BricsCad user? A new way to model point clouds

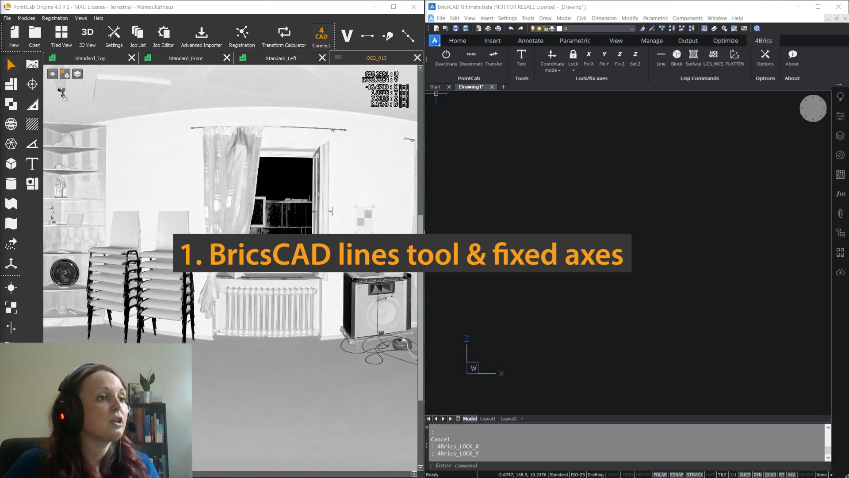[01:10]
let's talk about the basics we've connected the most important brickscat functionalities to our 3d point tool in origins so this will be your best friend
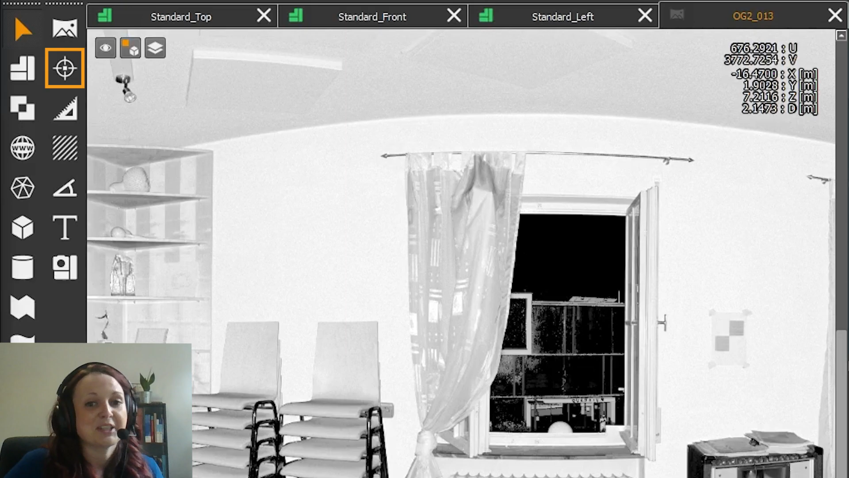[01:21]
going forward let's start with the most important function the brickscat line tool in order to work properly with the architecture of the brickscat software we implemented the option to fix certain axes when we draw so let's say we want
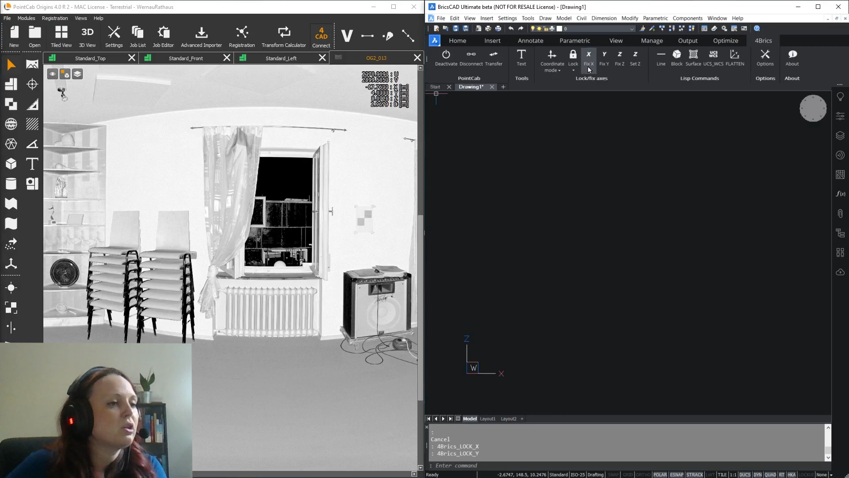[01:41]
to measure the heights and distances of this floor window and ceiling first i'm going to fix the x and the y axis
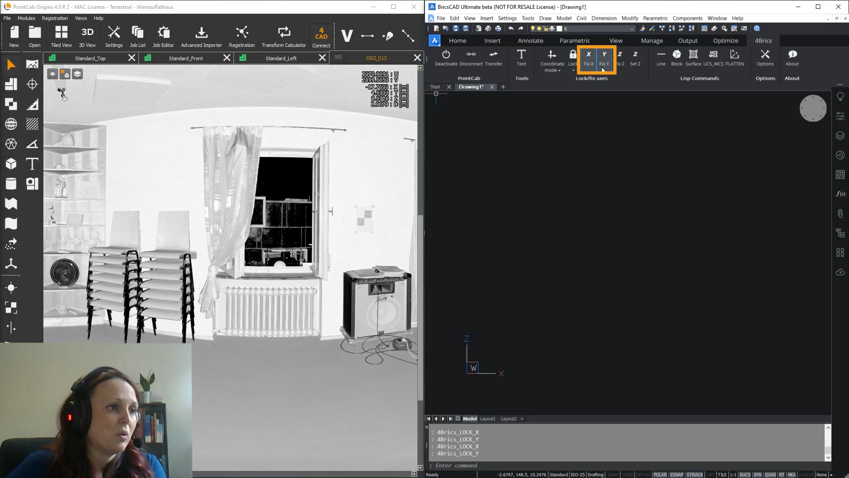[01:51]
and choose the brickscat line tool now i can just start clicking the points with the 3d point tool
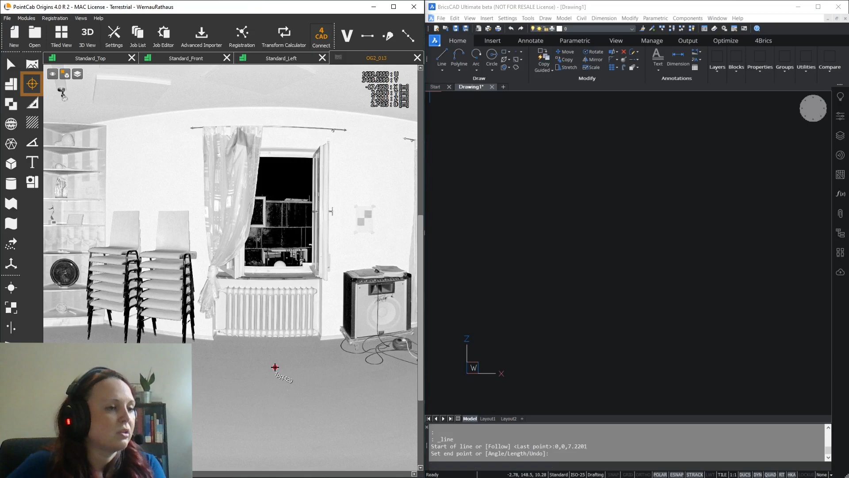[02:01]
in the panorama view as you can see the x and y coordinate of the first point is picked here you can see it here in
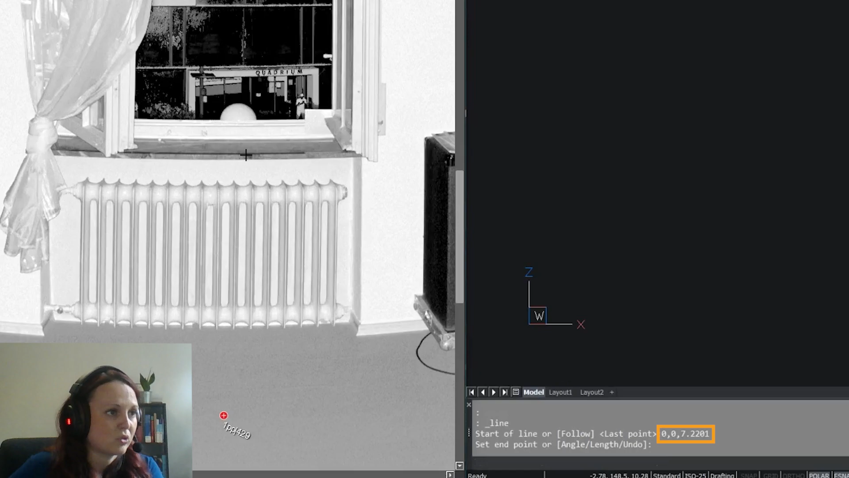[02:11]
brickscat and it stays the same for the other points because we fixed the x and y axis of course
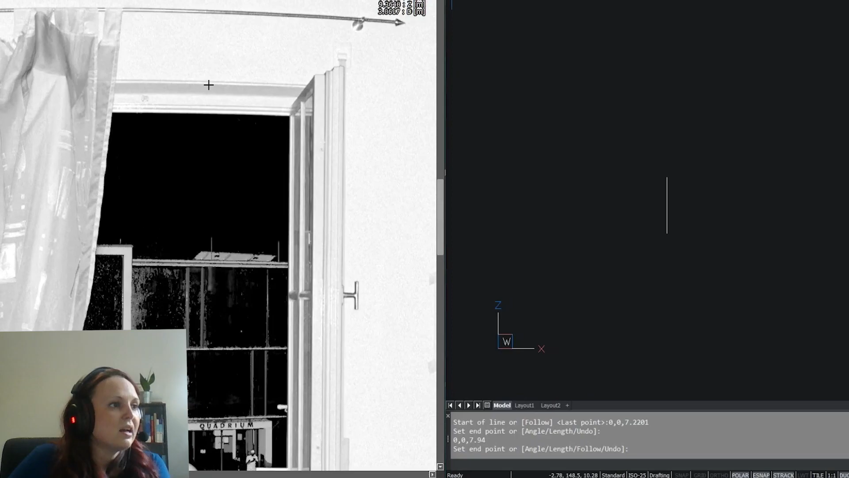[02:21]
so um now the line and its segments appear directly in brickscat and in the
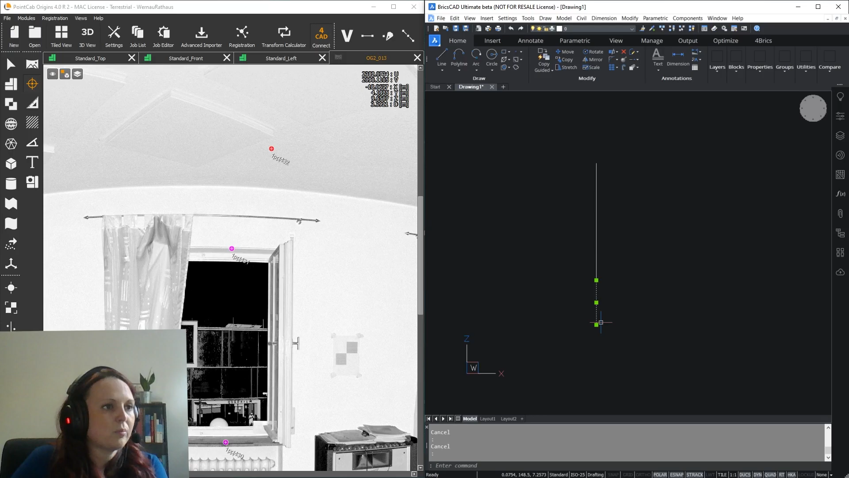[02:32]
properties you can see the exact distance for example here from the floor to the window if you want to create a polyline arc
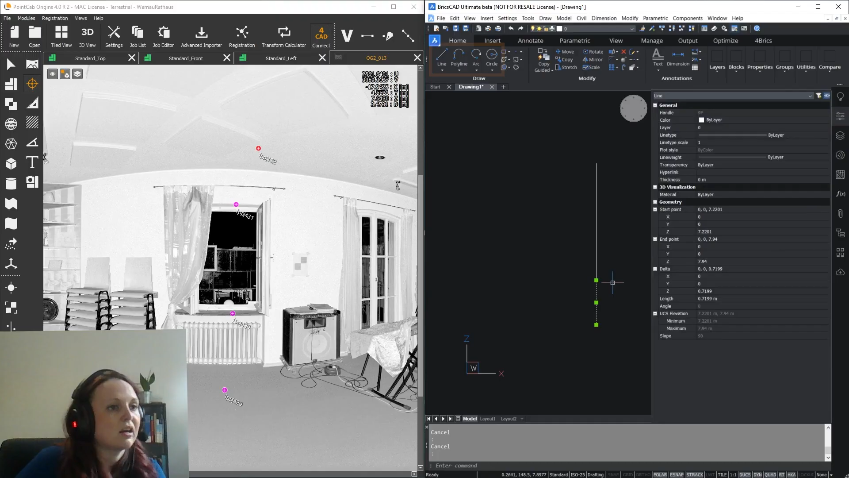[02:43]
or cycle the same a logic applies here
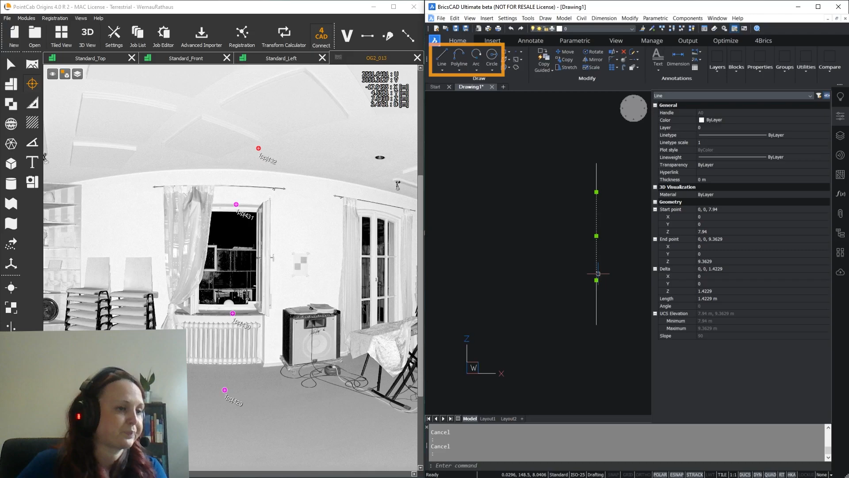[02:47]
now if you open the for bricks interface of the plugin
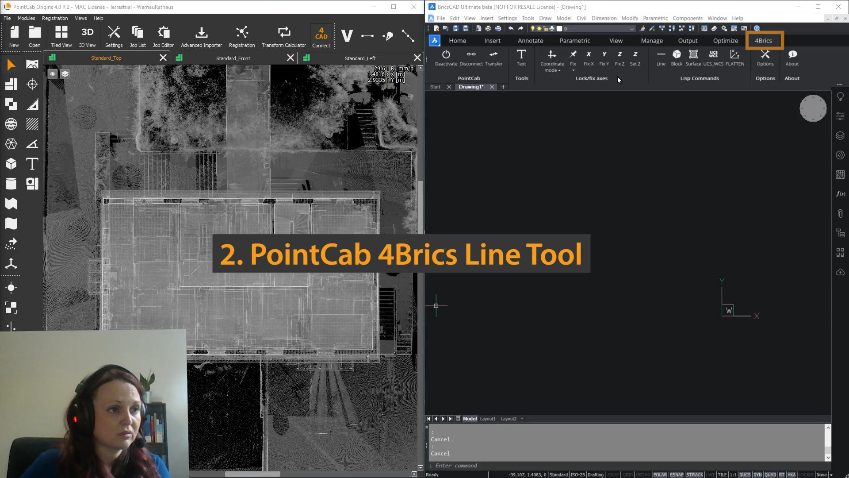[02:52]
here you can see that there's also a line tool um when it comes to regular and polylines it works quite similar to the brickscat line
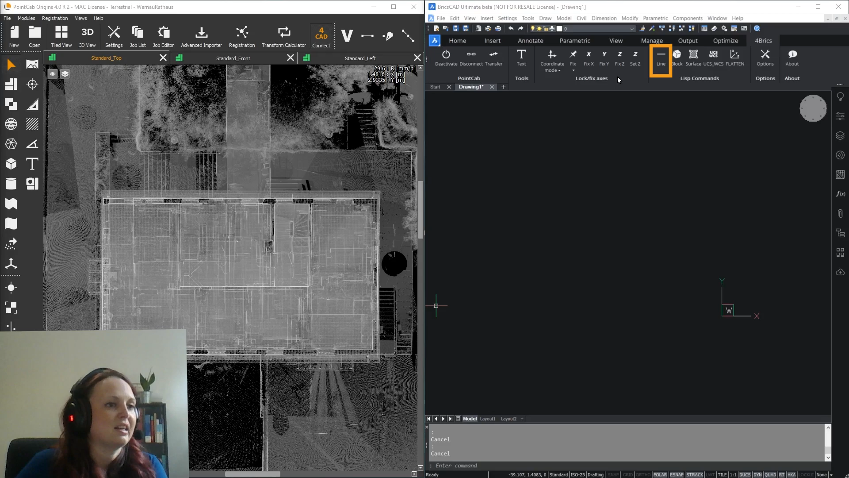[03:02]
tool um i show you what i mean with this layout
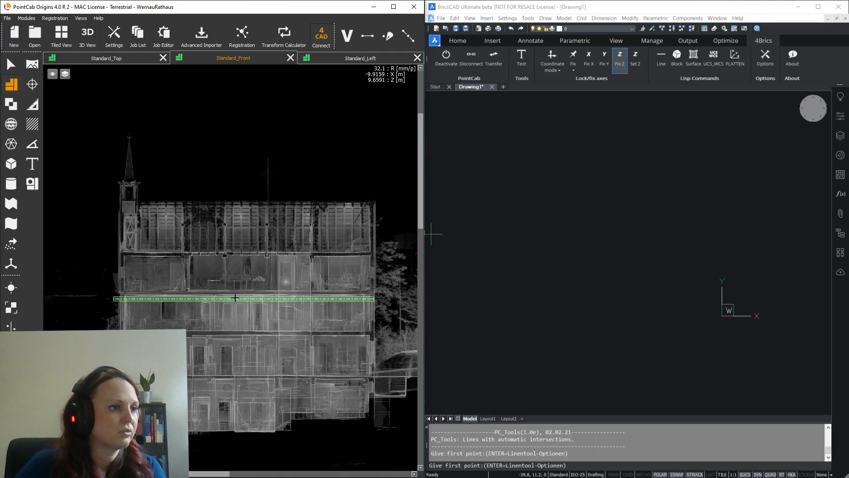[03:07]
so to transfer the layout to brickscat i'll fix the z axis this time here and click the line tool from from the plugin interface so now you can see you can select regular lines polylines and multi lines i'm going to use regular lines here but what i'm about to show you works with polylines as well
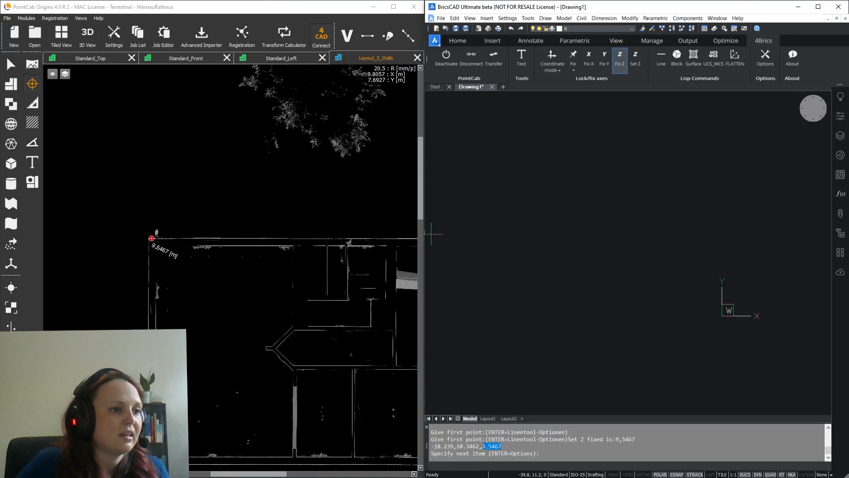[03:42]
so now again the 3d tool in origins and we can start clicking the lines as you can see they're directly transferred to brickscat and if you finished and you want to connect the